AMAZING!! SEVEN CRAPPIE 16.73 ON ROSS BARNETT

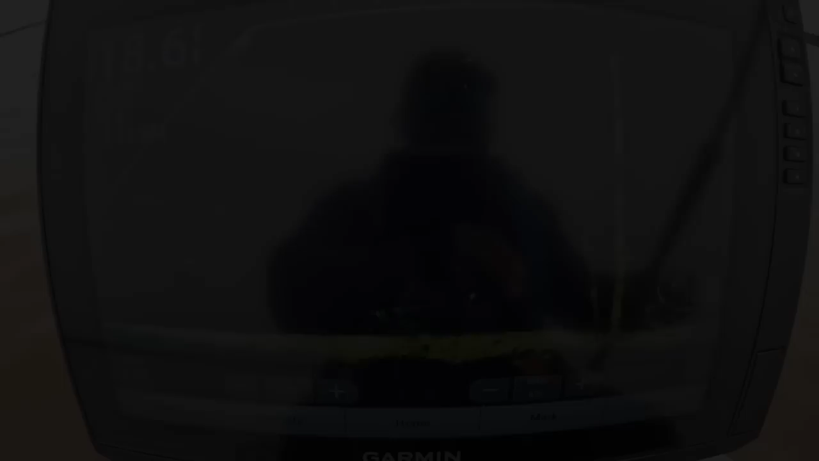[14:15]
There's another one right here, sitting at 16 feet, 10 feet deep.
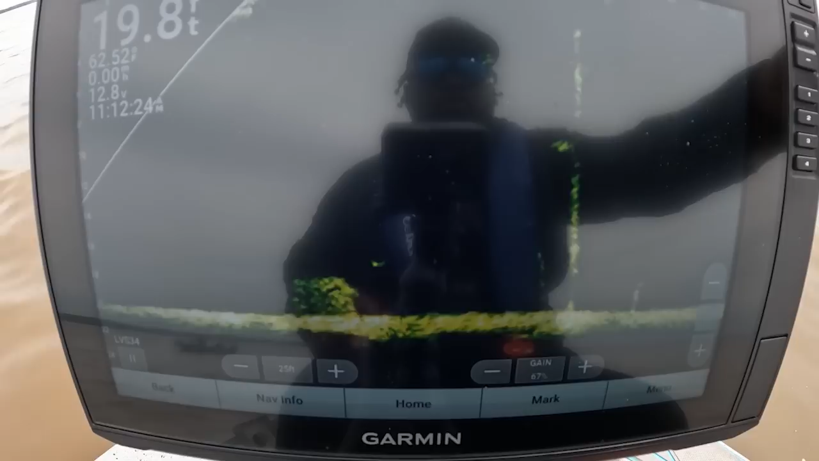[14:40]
On screen: depth 19.8 ft
I think I'm hung up. It come off. Back out one more time. Well, a couple more times, whatever it takes. Talking about some one more time. I know better than that. Come on, saw it, baby. He saw it.
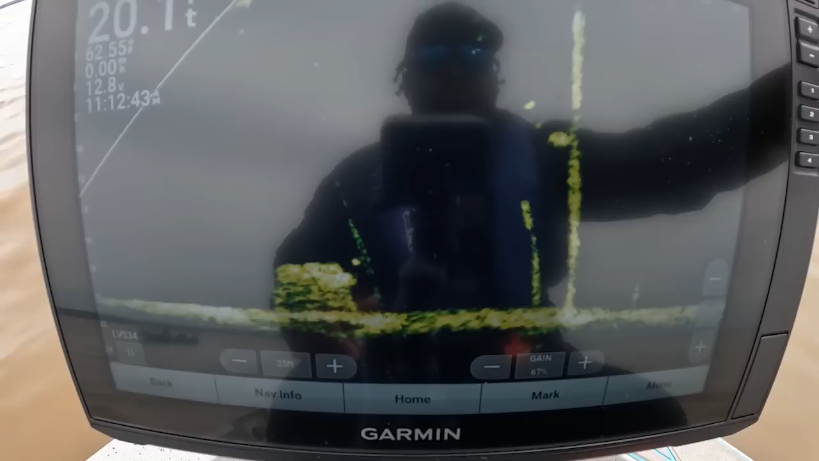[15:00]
He saw it. He saw it. He got it. Oh, look at these big old crawlers. Ah, I'm gonna flip it. Man.
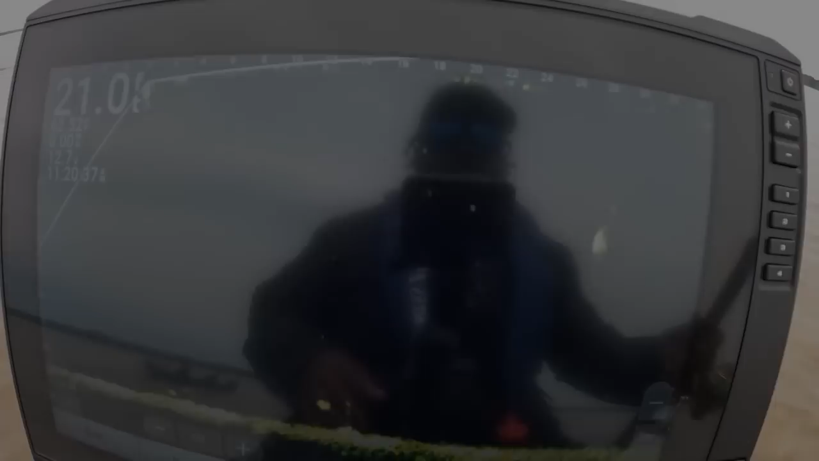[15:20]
see a nice one sitting out about 26 feet.
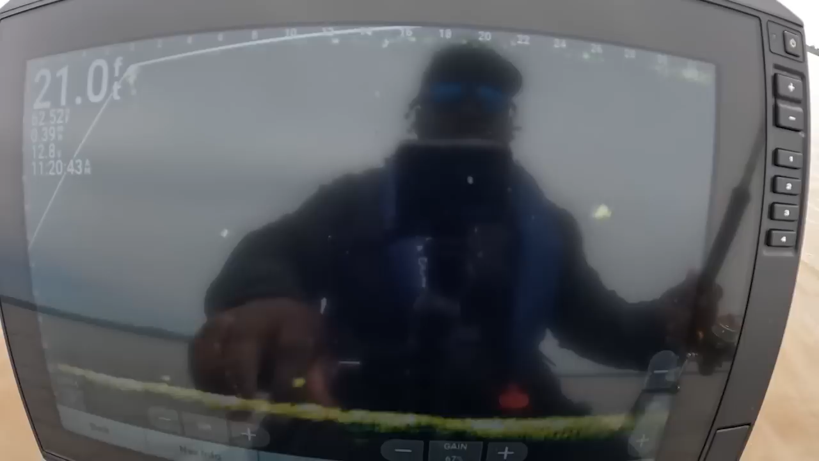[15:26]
On screen: depth 21.0 ft
He is moving. It ain't sitting still.
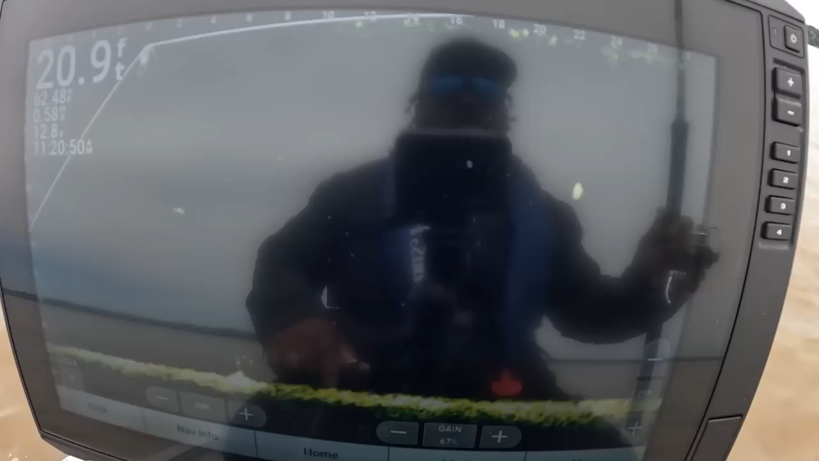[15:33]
On screen: depth 20.9 ft
It's at 20 feet now.
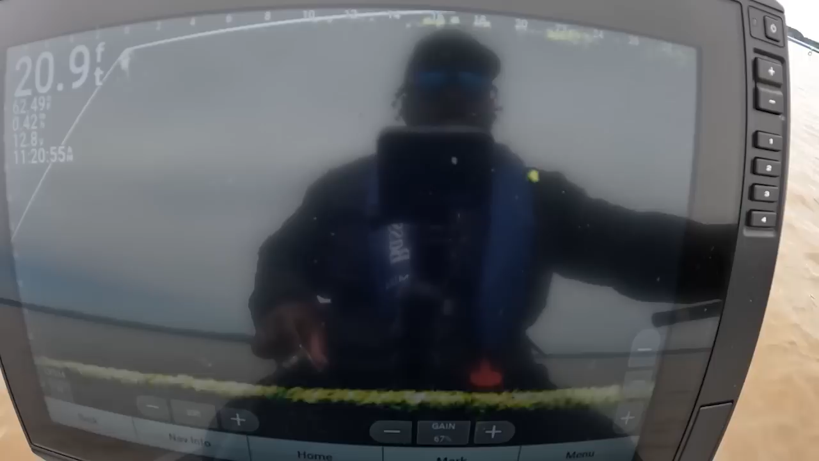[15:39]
On screen: depth 20.9 ft
Move a little bit and it'll stop. Move a little bit and stop.
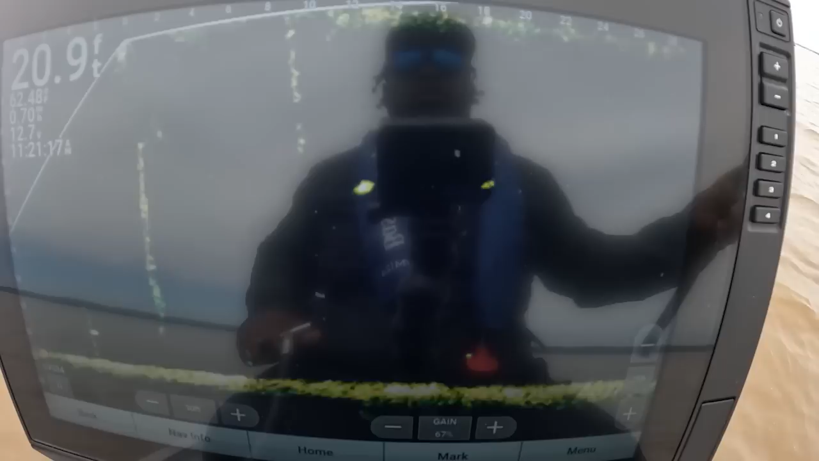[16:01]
On screen: depth 20.9 ft
I see it good now. Stop. See it. See it.
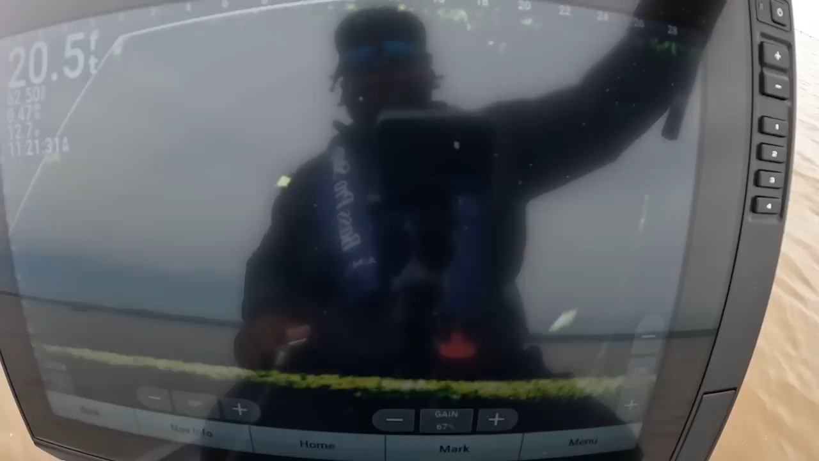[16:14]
On screen: depth 20.5 ft
Saw it, buddy. He saw it. On the side, though. Boat flip it.